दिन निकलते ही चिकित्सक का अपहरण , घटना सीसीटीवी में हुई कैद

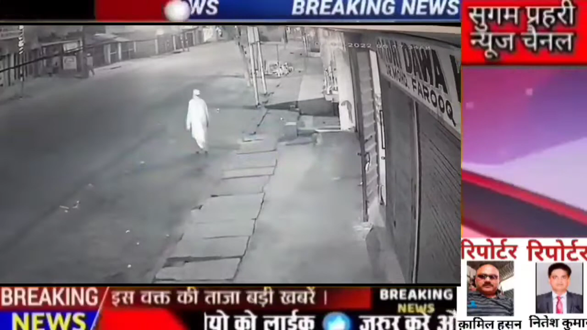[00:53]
दॉक्टर फारुम कादरी और उनका बेटा दॉक्टर सुहेल कादरी नमाज पढ़ने के लिए घर से निकले थे जैसे ही डॉक्टर सुहेल ने सडक पार की तो वहाँ पहले से ही मौजूद एक शक्स ने